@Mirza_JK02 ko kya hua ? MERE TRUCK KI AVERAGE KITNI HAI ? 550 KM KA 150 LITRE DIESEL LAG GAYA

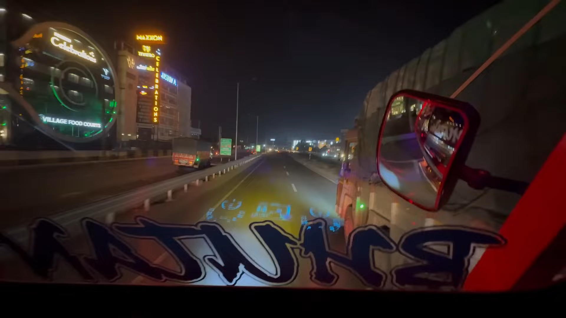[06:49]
वेल्कम टू हर्याना अमबाला पहुंच गए वई और यहां से इंटर होने लगे हम लोग अमबाला
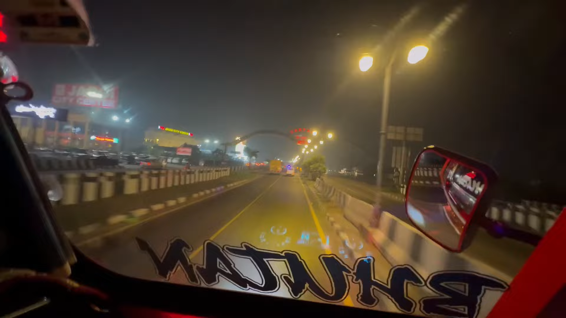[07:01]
की अमबाला की सरहत यहां से स्टार्ड हो जाती है वई
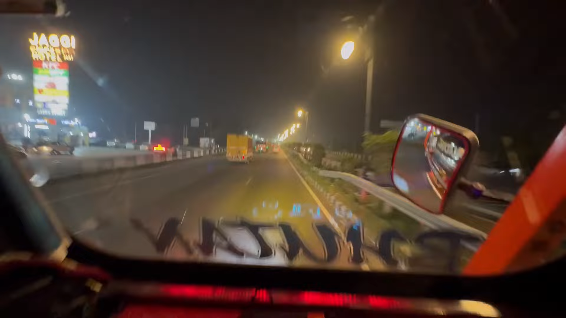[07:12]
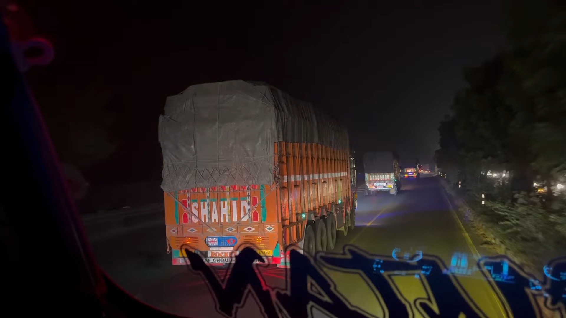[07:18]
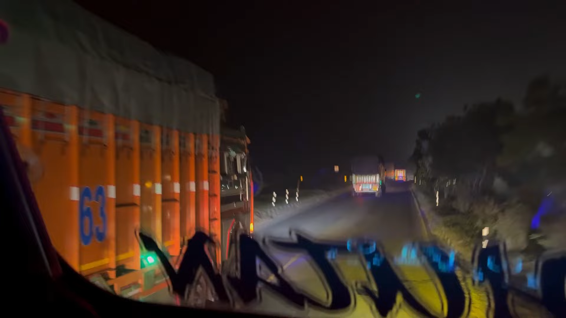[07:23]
करनाल बाइपास में चल रहे हैं वही हम लोग इस पार नया रोट लेने जा
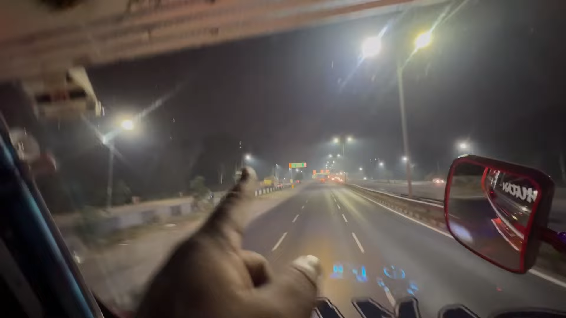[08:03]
मेरट शामली पानीबत सिधा दिल्ली भी सिधा यहां से आम अग्जेस्ट ले ले लेंगे भाई नेच-44 को चौट देंगे भाई टेक दी एक्सटों स्टेटाइग एट लोगनी
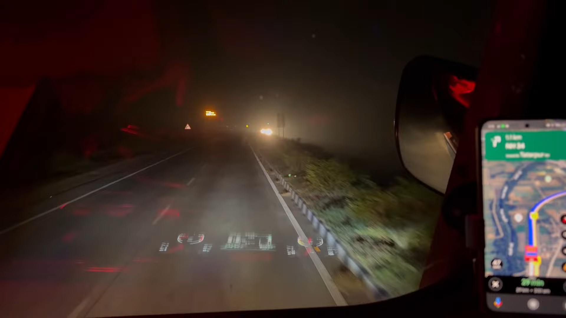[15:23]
हैं मेरड से आपड़ापड से सिधा आगे आपाफ लगालो कि दर कि दर से ओके निकल जाती हैं लिगर पकार होगे हमने यहां से एक यह वाला �
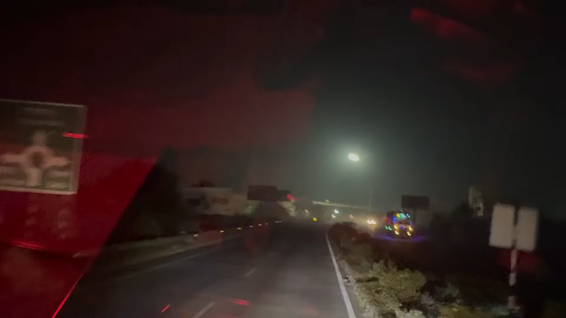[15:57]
प्राणा वाला बोड लगा हुआ यह पुराना रोड है ना वह लगा जो नेया वाला है वो सिधा जाके फोड़ास आके जाके प्रत्यार कुम जाएगे